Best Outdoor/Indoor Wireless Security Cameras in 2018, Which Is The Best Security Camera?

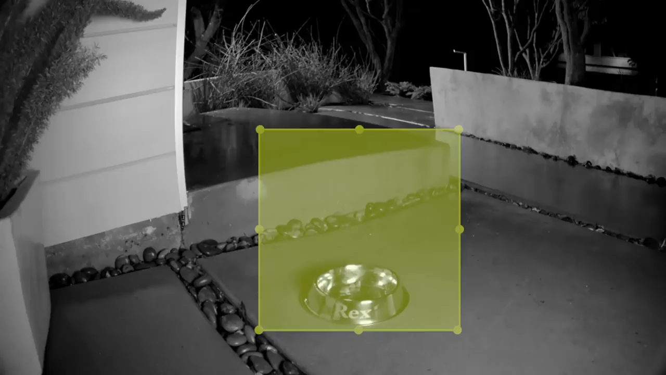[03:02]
either you can view footage in live mode or
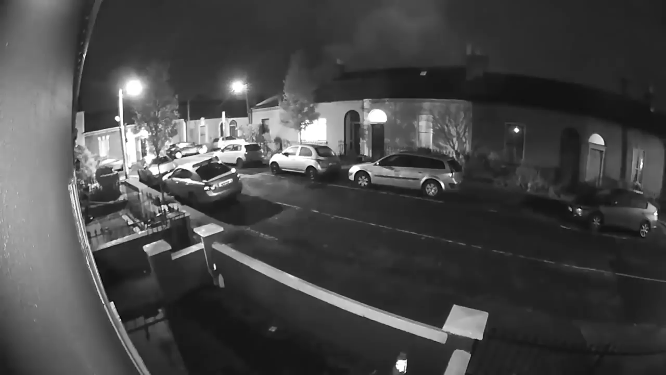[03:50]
of an area you want to get alerts for such as a front door although most of the cameras features are free it is possible to subscribe to logitech circle safe from pound 3.99 slash